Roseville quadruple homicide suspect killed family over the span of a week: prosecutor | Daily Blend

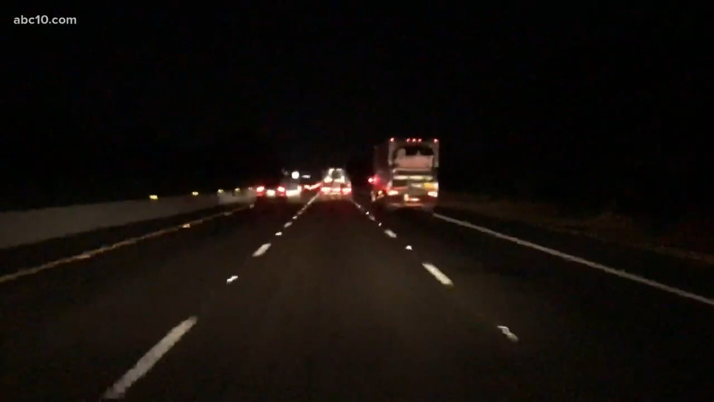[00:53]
Hey, good morning, guys. Well, we're going to start things off with our live drive. Jeremy, he's all over the place right now. He's 80 westbound on Dixon, and you can see that's moving pretty nicely as well. 530 in the morning. Here's a look at some of your drive times.